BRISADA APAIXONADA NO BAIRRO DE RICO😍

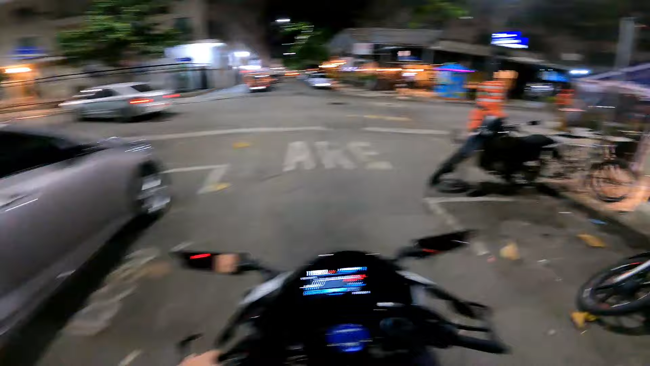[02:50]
E S1000 vai cuspir no fogo. Marizinha nessa pista aqui, pessoal, tomar muito cuidado. Aí, joguei a primeira, caiu no neutro. O quick shift, né, que eu falo.